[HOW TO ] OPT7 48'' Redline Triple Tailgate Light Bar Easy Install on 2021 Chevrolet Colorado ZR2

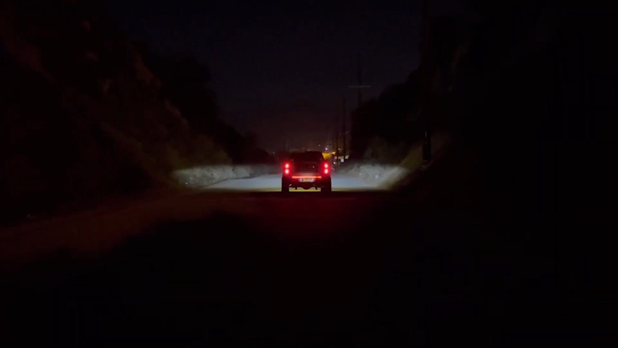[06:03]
And if you find yourself stranded on a deserted highway, you'll have peace of mind knowing that your hazards will be seen.